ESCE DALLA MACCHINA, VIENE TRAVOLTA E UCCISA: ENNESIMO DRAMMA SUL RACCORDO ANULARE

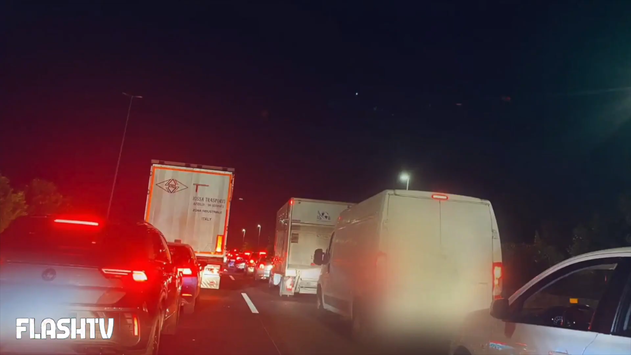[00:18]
Il dramma è avvenuto all'altezza del chilometro 2600 in carreggiata interna tra l'Aurelia e lo svincolo di via Boccea.